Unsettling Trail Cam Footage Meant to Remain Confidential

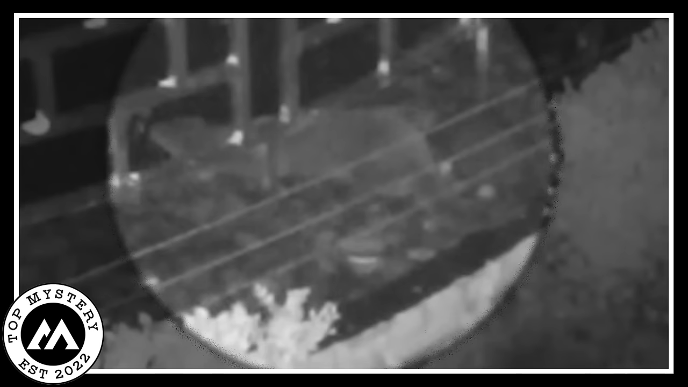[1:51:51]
The otter, a water phantom, became the secret star, leaving everyone wondering about the strange moonlit tale in the spa's quiet water world.
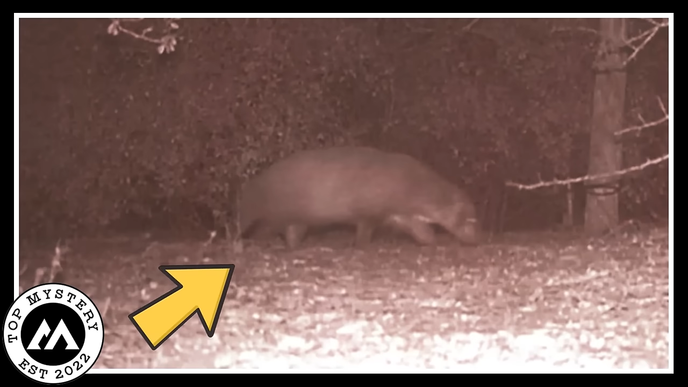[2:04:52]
Texas park officials are grappling with shock and bewilderment, as the origin and identity of this enigmatic animal remain elusive. The photograph, taken by a game camera, unveils a mysterious creature lurking in the shadows of the Rio Grande Valley in Texas. Its unfamiliar features have left experts and officials baffled, sparking intense speculation about whether it could represent a new species previously undiscovered by science.
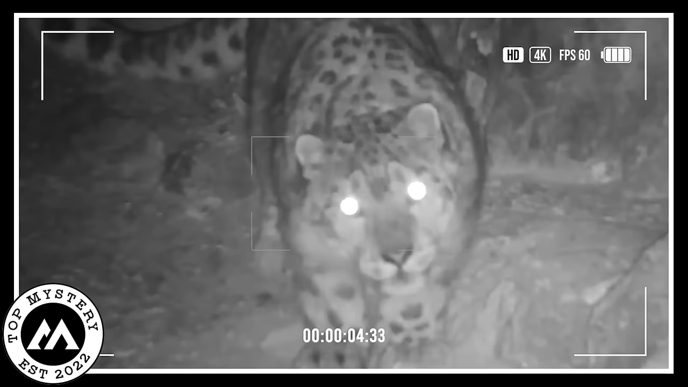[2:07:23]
It's spotted fur disappearing in the frosty scenery.
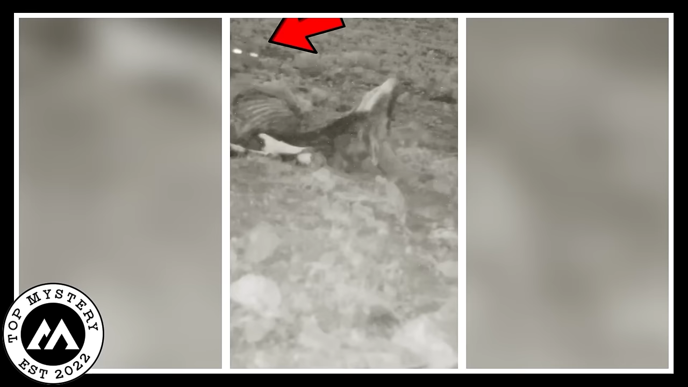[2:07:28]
In the dark, the clever hunter drags its prey's limp bodies across the icy ground.
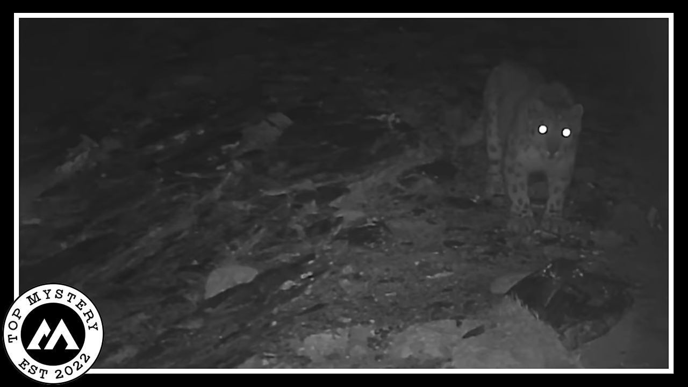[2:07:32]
It's like watching a secret play, with the snow making a crunchy sound under the leopard's soft paws. The camera sees the leopard's smooth moves, its muscles showing under the silver moonlight. The snow leopard's eyes shine with an old wisdom as it walks through the snowy land, alone in the big space.
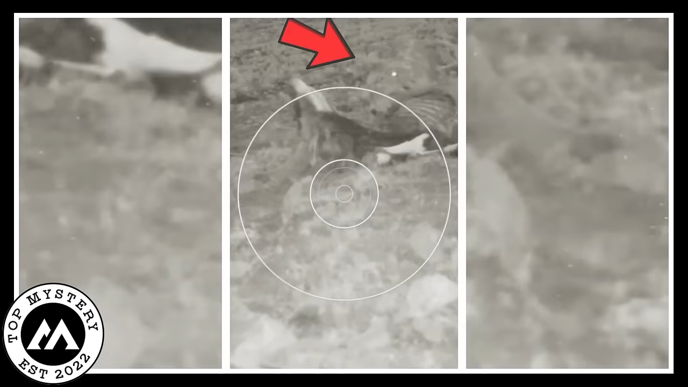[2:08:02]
The video from the camera shows a timeless form of life and death, where the snow leopard is the quiet ruler of the icy land,
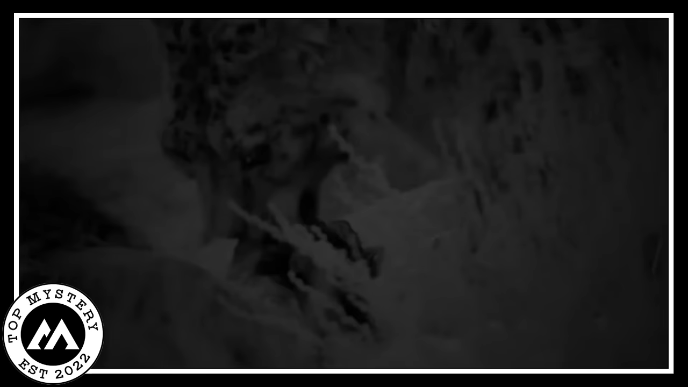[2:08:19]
a ghostly protector of the snowy night. The Brown Bear
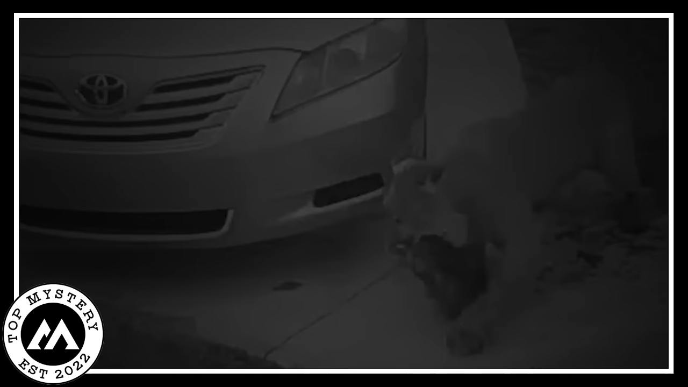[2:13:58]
and the sad event with the mountain lion made everyone realize how life with pets can be sensitive and sad sometimes.
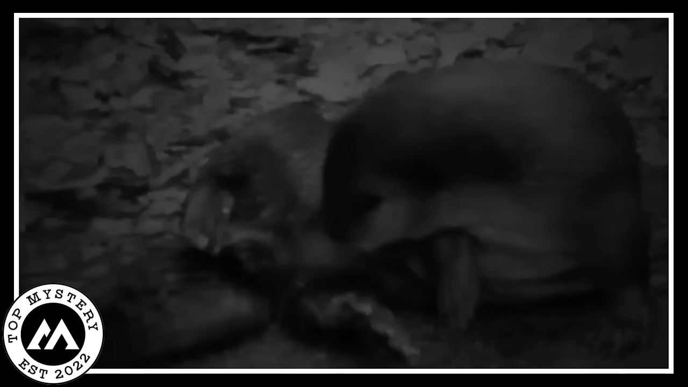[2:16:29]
It all started when it was really dark, and the trees were covered in darkness.
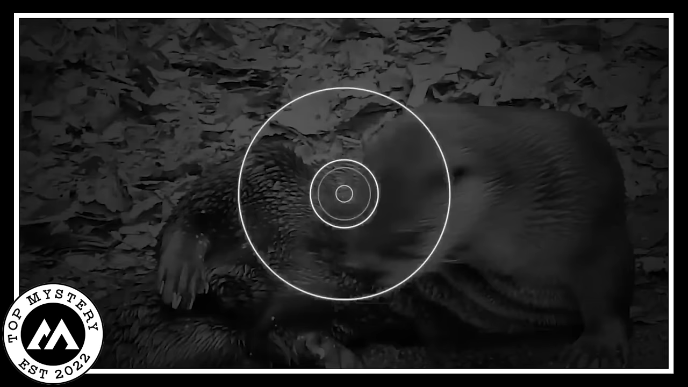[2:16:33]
But guess what? A tricky camera was spying on our furry friend.
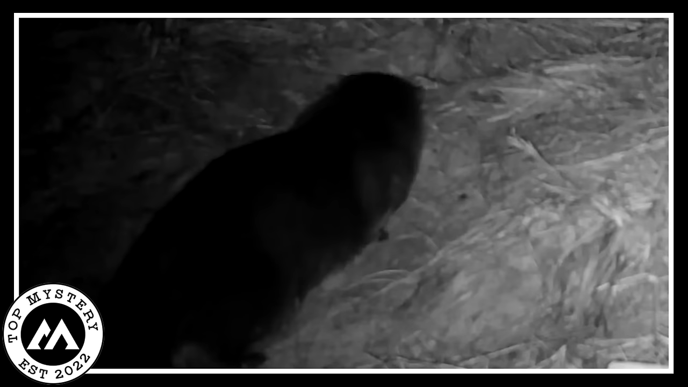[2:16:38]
With a sly look in its eyes, the otter went on a wild adventure, not realizing the camera was keeping an eye on it.
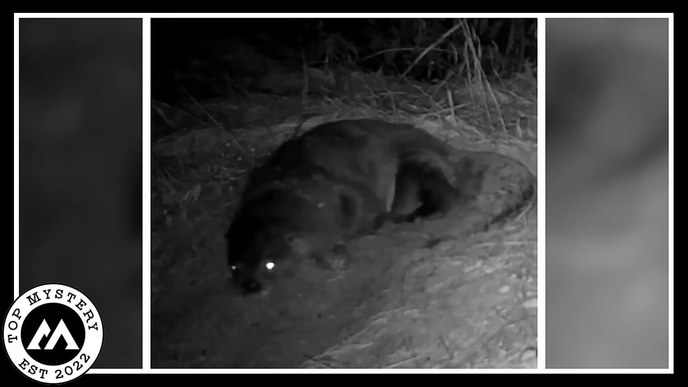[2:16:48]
Its fur, once super clean, now looked all messy, telling the tale of its muddy adventure. The camera still watched as the otter played and did daring effects in the night. This exciting story of dark fun shows the otter's secret meet-up with the night, captured in a bunch of cool movies. It's like a sneak peek into the awesome things that are when the sun goes to bed. Lion Attack on Man
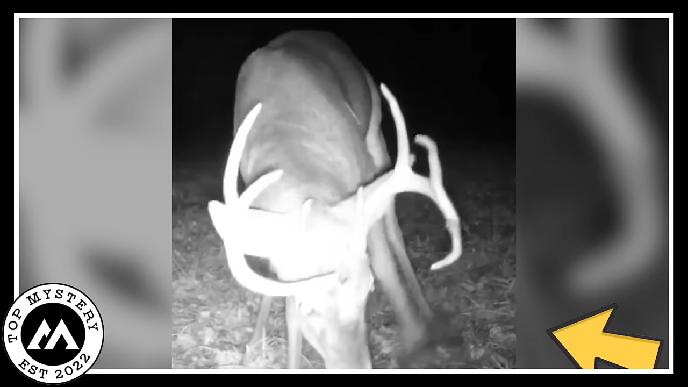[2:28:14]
Why did the buck choose the late night to do this mysterious thing? The secret meeting in the dark left everyone curious, wondering like fog on the moonlight trees. The mystery of why the buck did this in the middle of the night stayed hidden, covered by the secrets of nature that it doesn't always share with people.
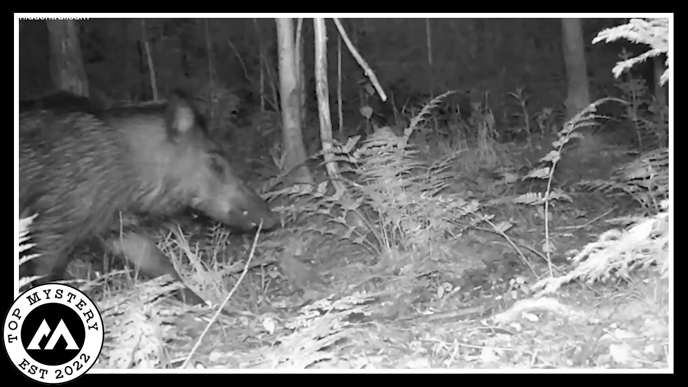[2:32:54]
And what does it find? A gang of massive wild boars doing a midnight march in the creepy woods. I'm talking big burly pigs strutting around like they own the place. Now add some eerie vibes to the mix. It's pitch dark, the woods are lurking in shadows, and these colossal boars are just parading through. But here's the kicker. Their eyes. Those eyes are like mini flashlights glowing in the dark, giving off some serious spooky movie vibes.
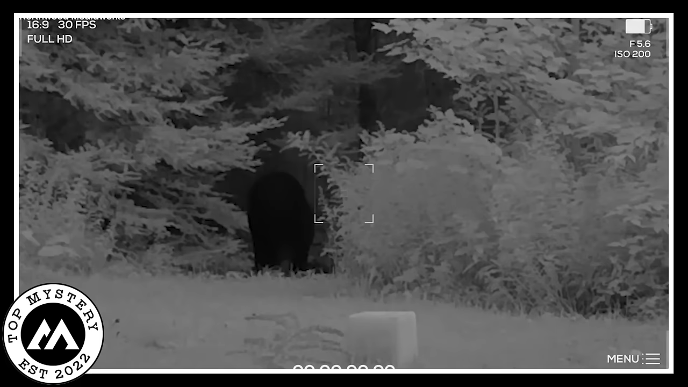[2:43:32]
While the trail camera silently took shots, capturing the tail of the bear and the wolf hunting for a tasty treat. Wild Rabbit